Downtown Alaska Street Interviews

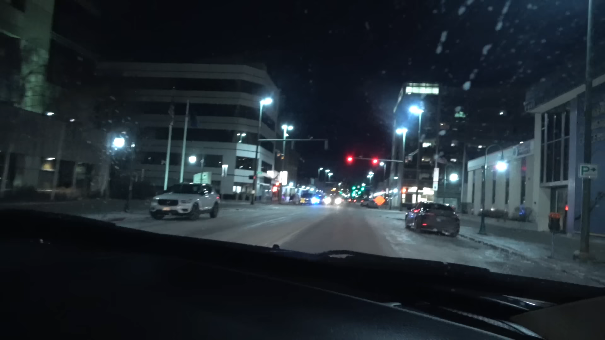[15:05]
I think this is the club in Anchorage. Let me see what it's called. Any of y'all live here, it's called Pioneer Bar. Pioneer Bar. Is that a Rolls Royce?
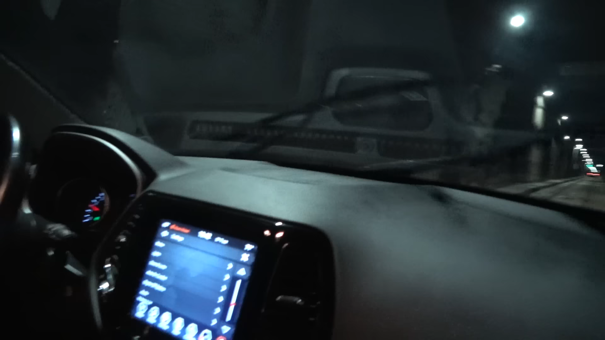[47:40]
You know what I'm saying? That's a train track too, like. Bro, yeah, we're literally inside of a mountain, bro. They was like, don't stop unless it's emergency.